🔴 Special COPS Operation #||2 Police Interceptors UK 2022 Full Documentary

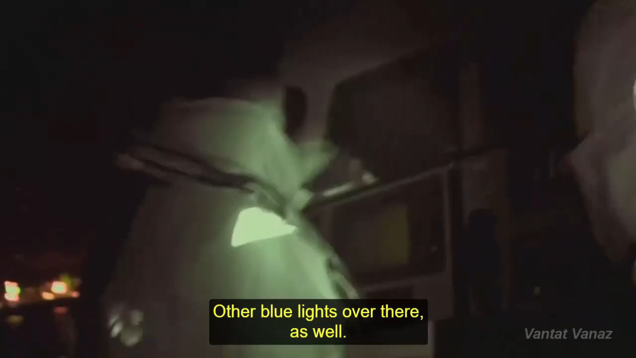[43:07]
Blue lights over there as well. Two lots of blue lights.
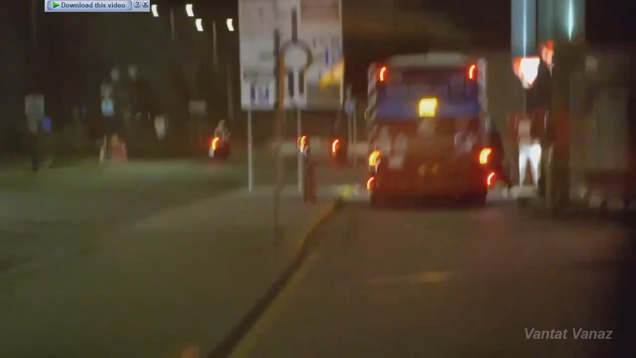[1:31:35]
Okay, got him, I can see him. Grey or white?
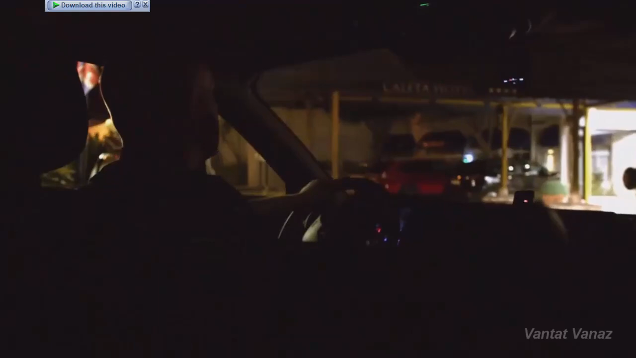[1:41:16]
I've just seen three people now walking towards the door. One of them looked a bit unsteady.